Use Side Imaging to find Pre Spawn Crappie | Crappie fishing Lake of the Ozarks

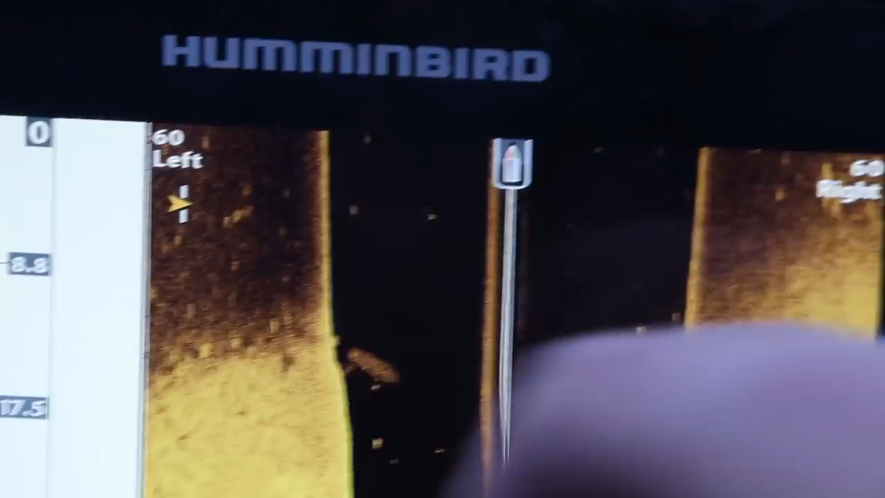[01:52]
See all these little, these white dots These are all fish, all of it You can see them on the 2D sonar as well
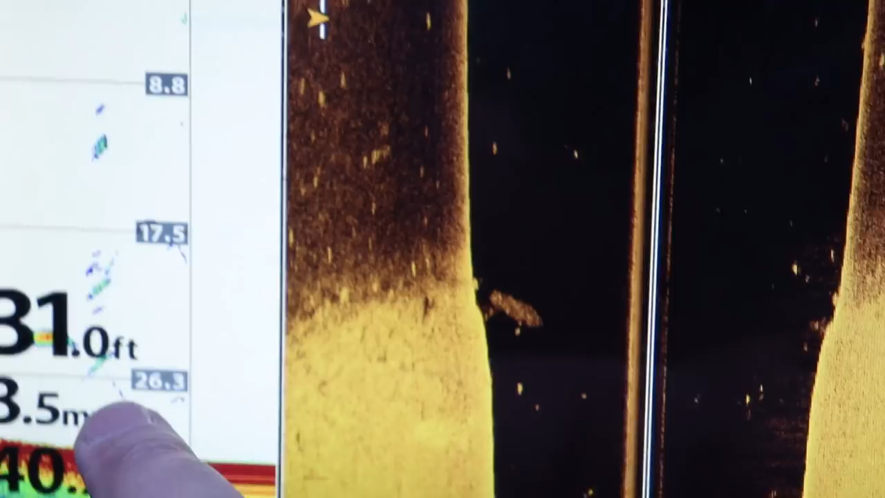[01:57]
Right here But these are all fish Spread out throughout this deep channel
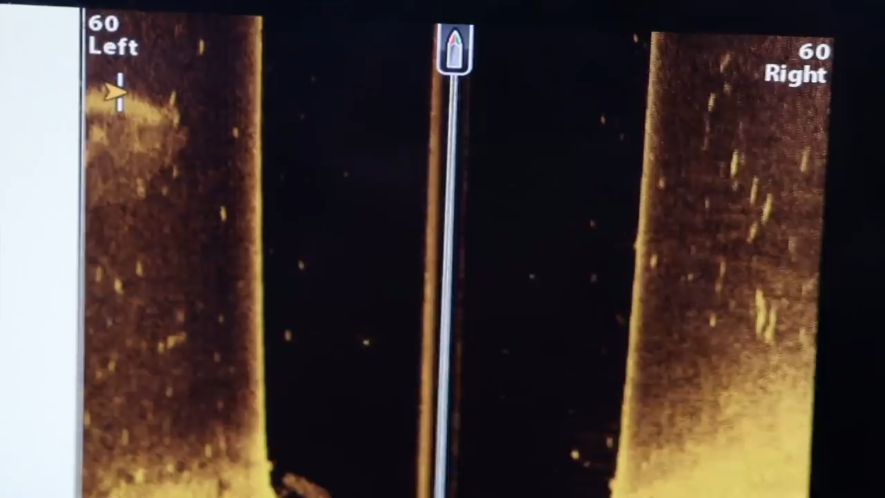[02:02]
We're going to run way upstream
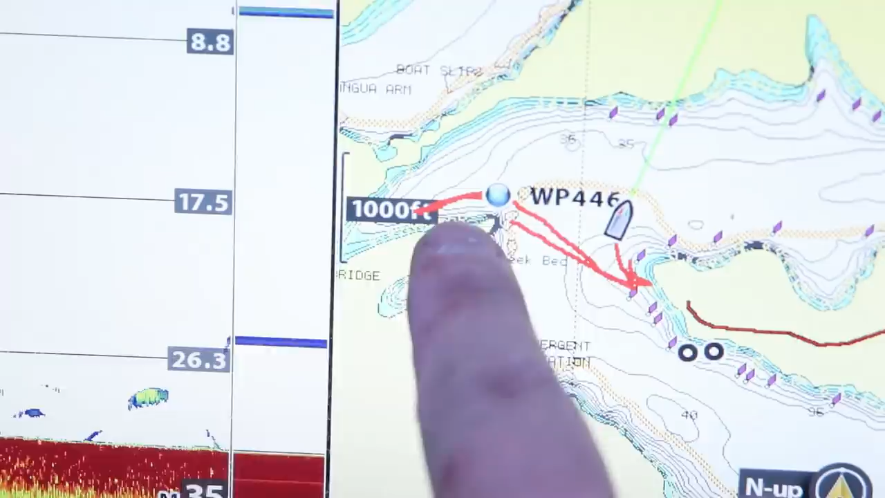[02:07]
I was fishing back in this area And there's some crappie back there, definitely Oh, there's a school of shad right there Let's see what they look like on the Oh my goodness,
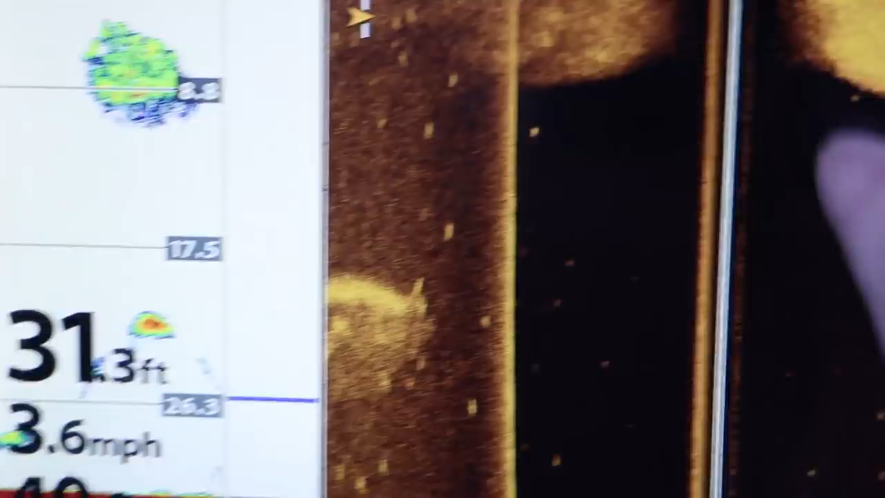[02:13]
On screen: depth 31.3 ft
look at that shad This is what I mean by bait Unbelievable,
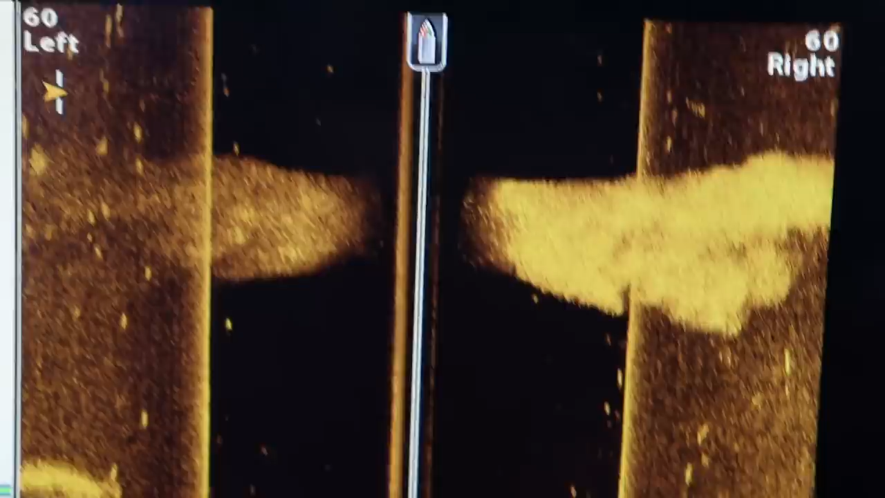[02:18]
just a giant school of shad We're going to run way upstream I want to
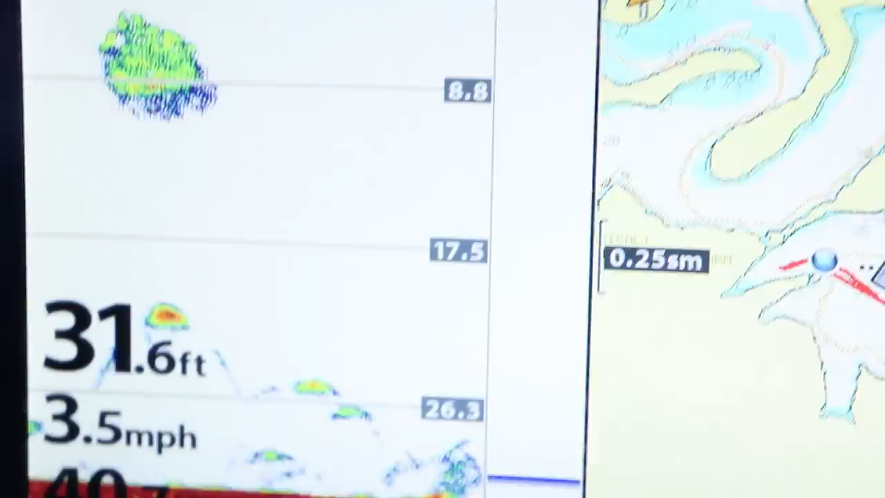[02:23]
On screen: depth 31.6 ft, speed 3.5 mph
check out a couple of these kind of feeder creeks There's a feeder creek coming in right here And
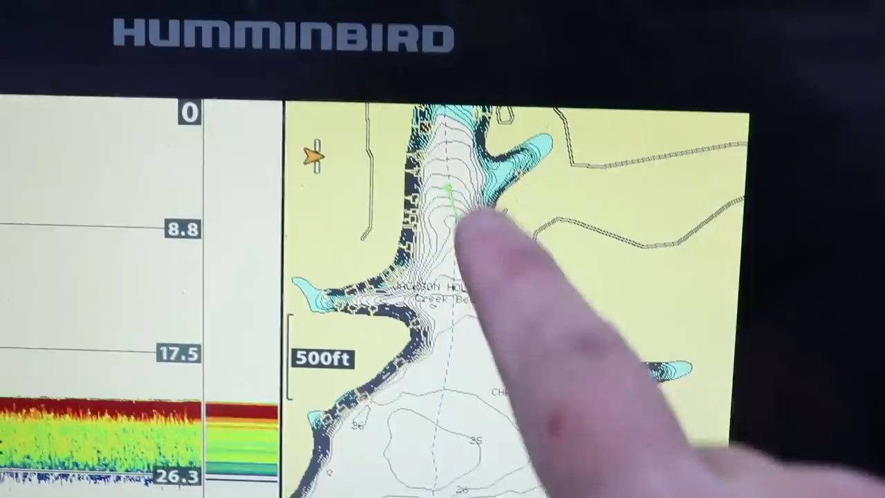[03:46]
And we're going to just I'm going to try to find some It's 20 feet right now 40 degree water temp This is actually warmer This
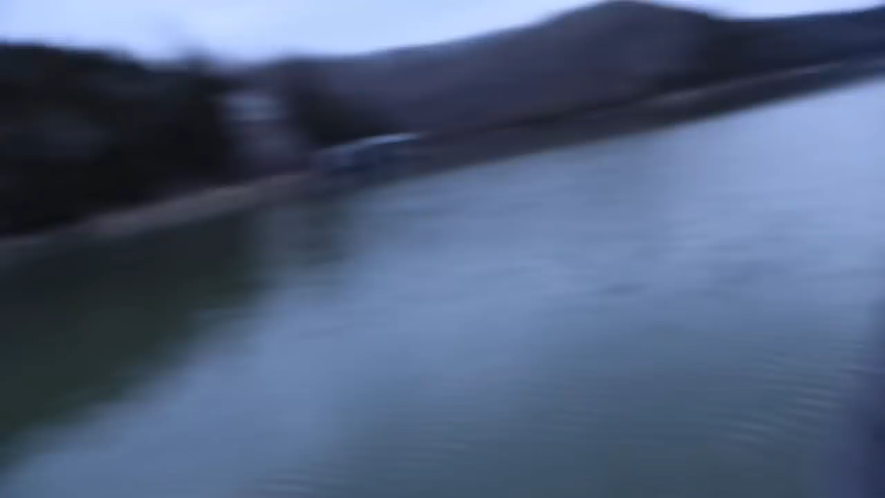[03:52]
is 4 degrees warmer Than what we were fishing yesterday On the Osage arm It was 36 degree water temp My goodness I mean,
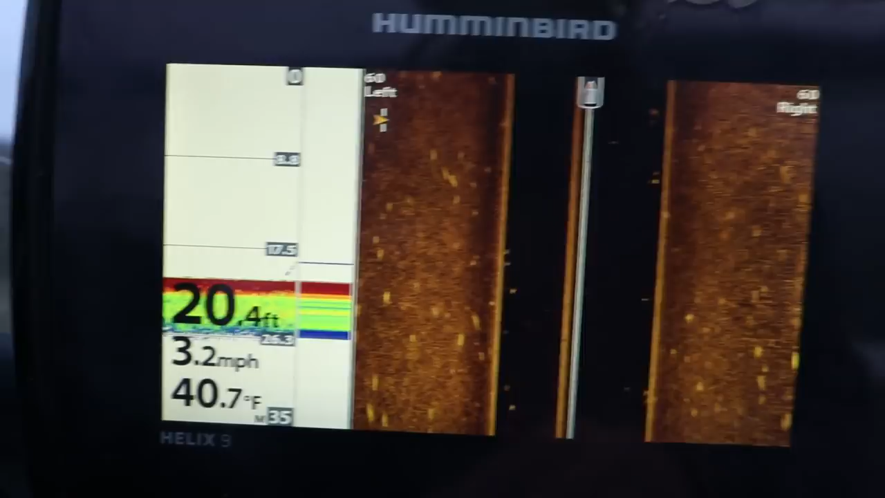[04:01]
On screen: depth 20.4 ft, water 40.7°F, speed 3.2 mph
there's fish all over the place But I want to try to find these fish in about 10 to 15 feet of water
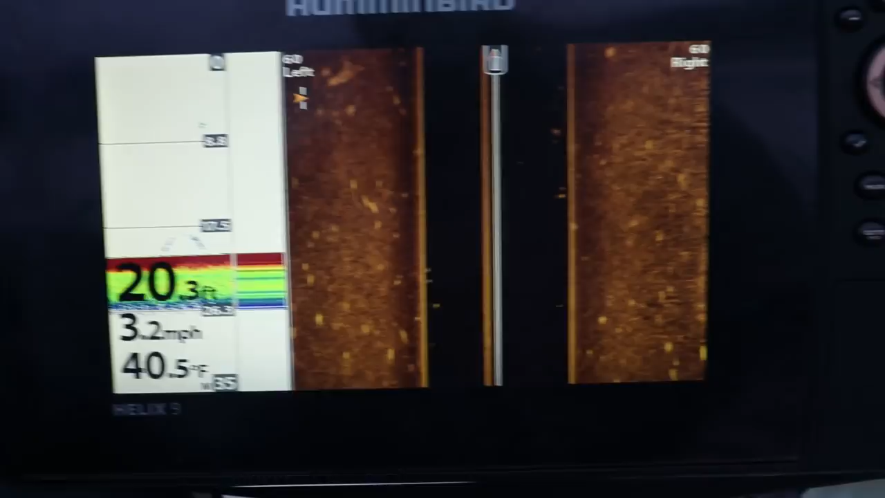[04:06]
On screen: depth 20.3 ft, water 40.5°F, speed 3.2 mph
I feel like that is probably going to be the key for me
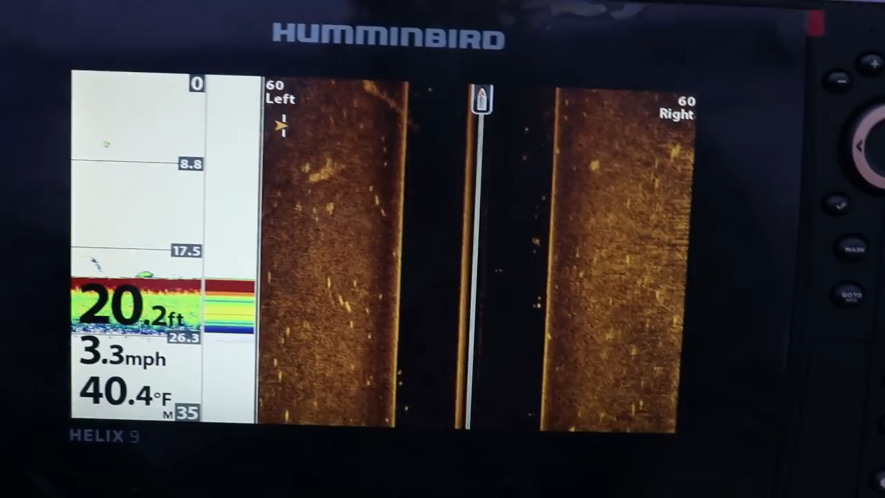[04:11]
On screen: depth 20.2 ft, water 40.4°F, speed 3.3 mph
For finding some of these bigger fish It's going to be harder to target these fish out deeper Because they're just so spread out I mean,
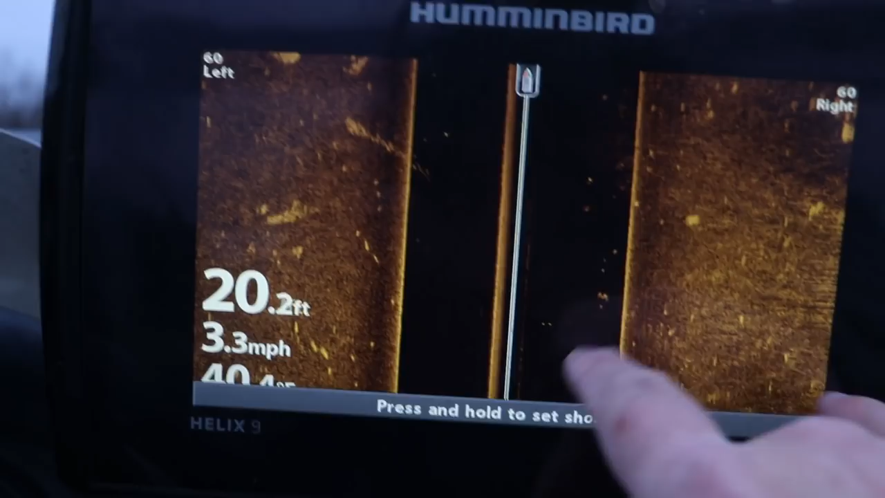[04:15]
On screen: depth 20.2 ft, speed 3.3 mph
you can see them They're just everywhere Now that's a good school of fish off to my right
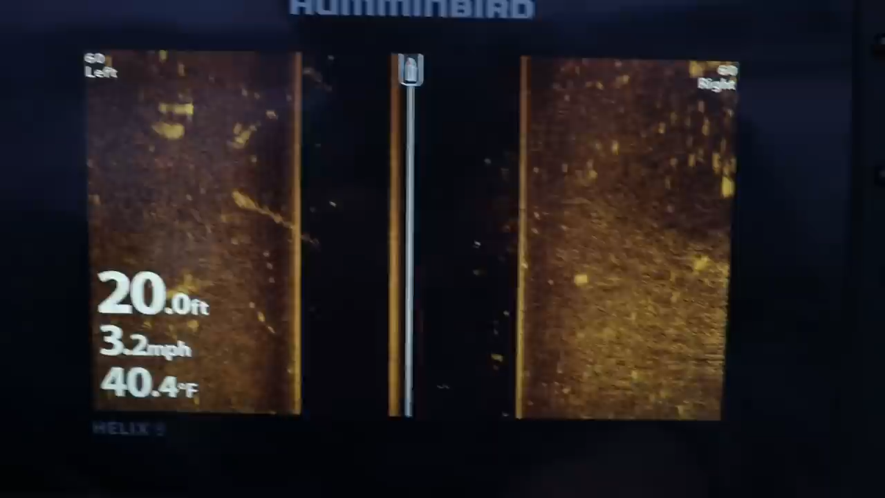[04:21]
On screen: depth 20.0 ft, water 40.4°F, speed 3.2 mph
But let's see if we can find some shallower They're going to be a little easier to target
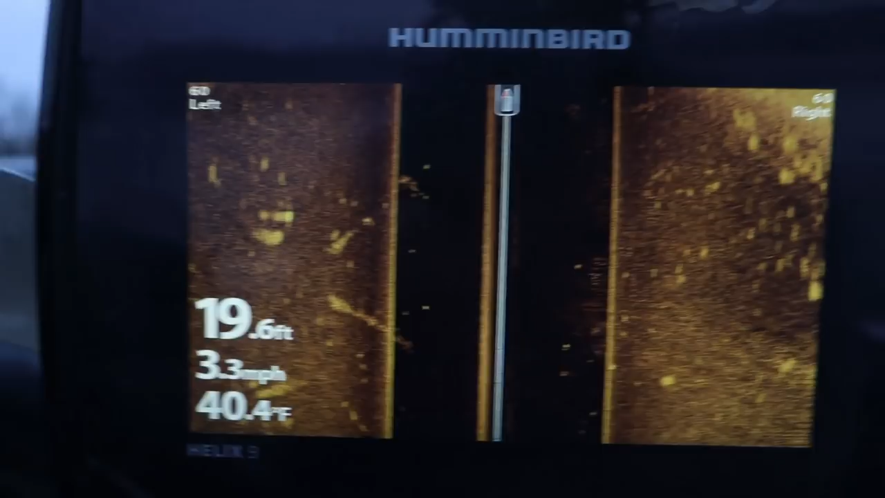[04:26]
On screen: depth 19.6 ft, water 40.4°F, speed 3.3 mph
There's a ton of fish out there To my right That's that hard bottom, soft bottom transition coming up They're on the 2D sonar right there
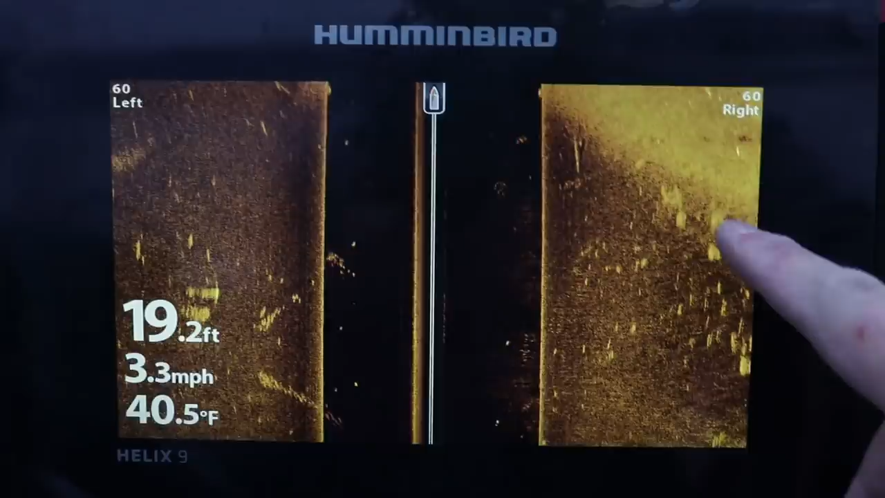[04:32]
On screen: depth 19.2 ft, water 40.5°F, speed 3.3 mph
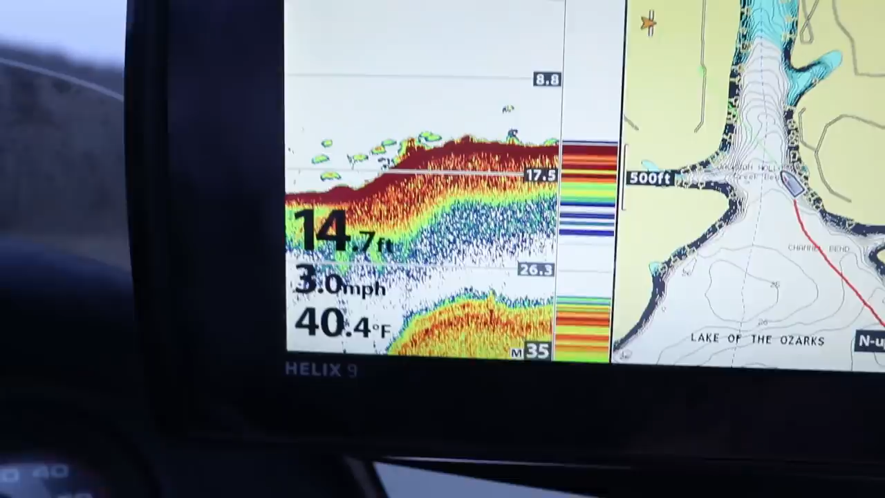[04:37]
On screen: depth 14.7 ft, water 40.4°F, speed 3.0 mph
We're getting into the depth range that I kind of want to find them It might be more out into the middle of this creek channel
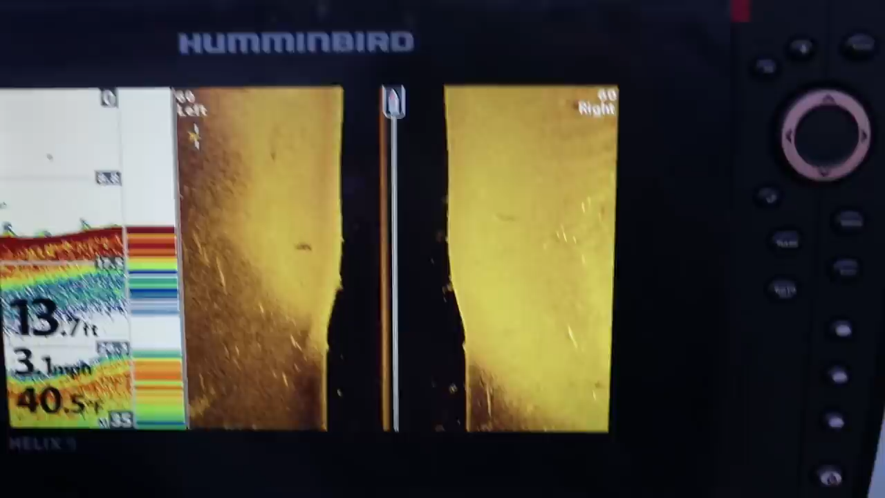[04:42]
On screen: depth 13.7 ft, water 40.5°F, speed 3.1 mph
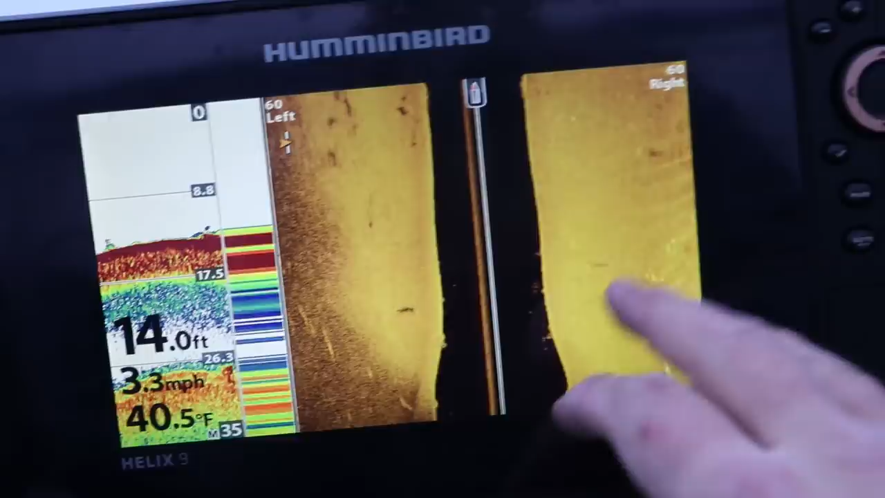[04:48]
On screen: depth 14.0 ft, water 40.5°F, speed 3.3 mph
Yesterday they were kind of on the edges of these creek channels And the way you can tell the edges See how it's really bright This is a hard bottom And then